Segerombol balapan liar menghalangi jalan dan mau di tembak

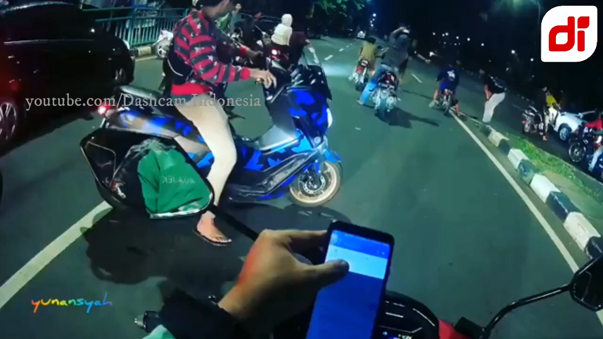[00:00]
28 Maret baru 15 hari kami 4 trek-trekan gak penting nih. Ayo buru buru buru buru hey.
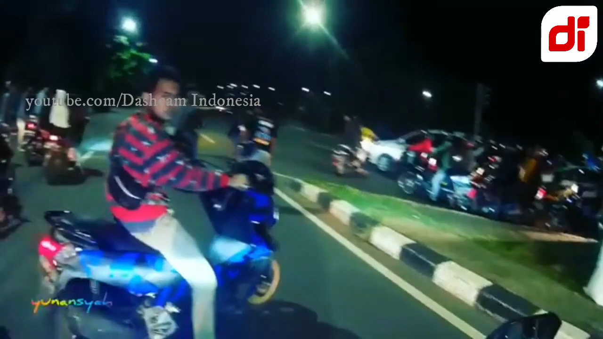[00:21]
Ayo buru buru buru buru buru hey. Udah pak, aman pak.
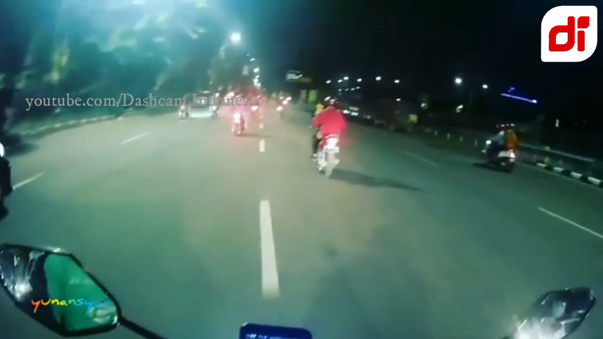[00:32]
Nih, contoh-contoh bodat nih, contoh-contoh bodat. Belum aja kena tembak juga. Itu udah ngeluarin pistol loh itu, polisi loh itu.